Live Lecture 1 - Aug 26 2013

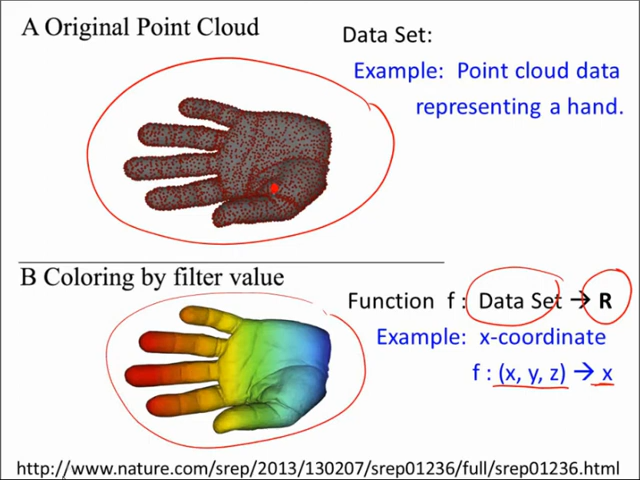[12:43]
One way to project back is to go ahead and take a look at, you know, coloring, you know, the stuff. So let me go to the next slide to see that. And so we project. So this point here just gets projected onto our X coordinate.
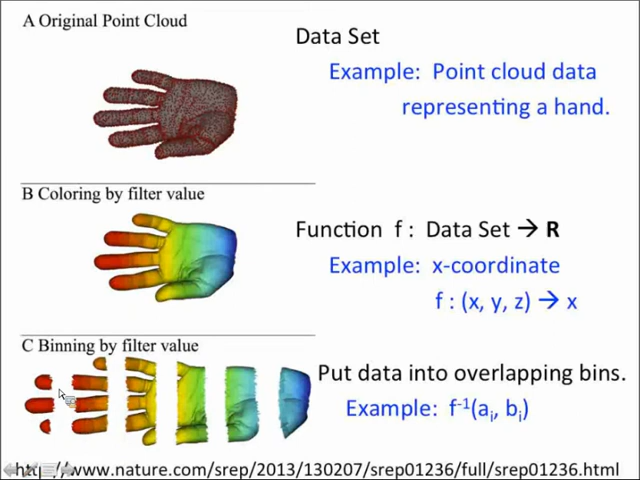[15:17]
so it breaks our data up into all these overlapping bins. But note these bins do overlap. So this pinky here is also part of it, is part of within here as well.
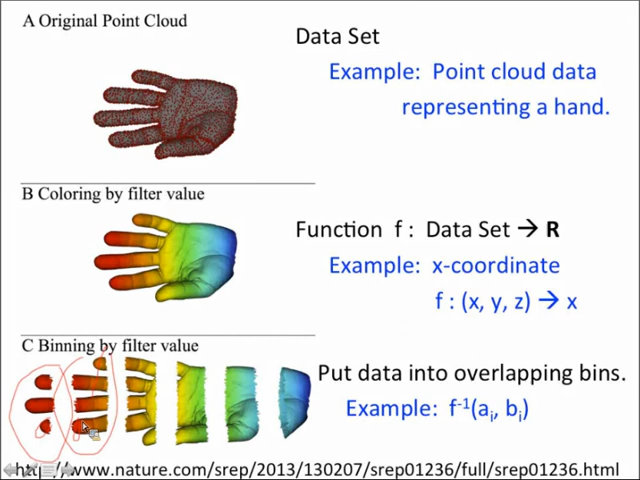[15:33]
That wasn't the pinky, but pointing figure. They do overlap. We can then start clustering each bin.